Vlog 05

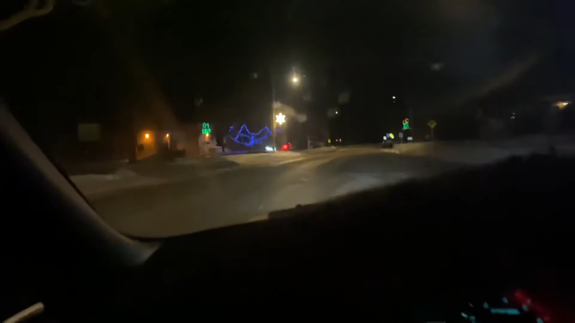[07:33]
Those lights look sick, what the fuck is this shit? Yo!
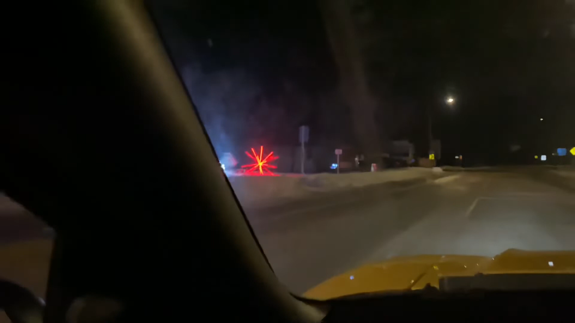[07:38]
What the fuck? God damn, the UFOs are coming, head ass, bro.